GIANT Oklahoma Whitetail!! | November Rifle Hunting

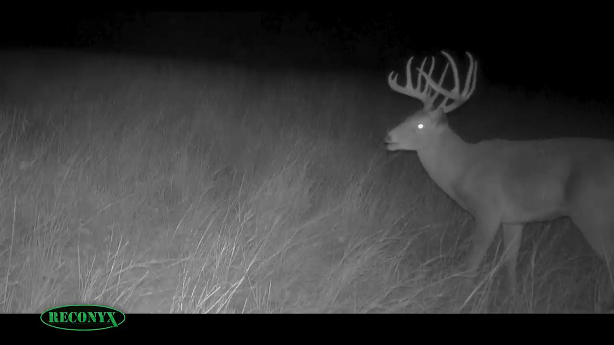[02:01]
Let's see if he gives us a head on look. That's close enough. That's pretty, pretty studly. Big old studly. Now, we're in the money.